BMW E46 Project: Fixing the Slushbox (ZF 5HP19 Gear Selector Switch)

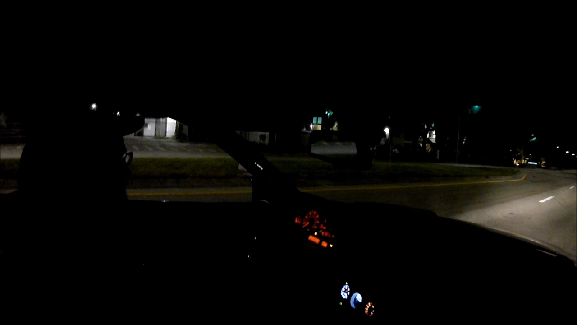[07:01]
Anyway, let's give her the beans and see if the transmission behaves. Holy unintentional burnouts, Batman! Figures, the one time I did not want to do a burnout, the car decides to do one.
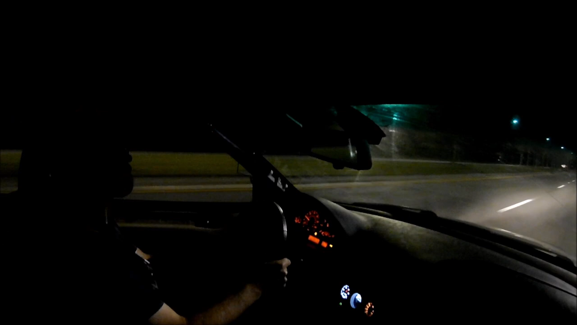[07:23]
Let's try this again and see if it'll hook up.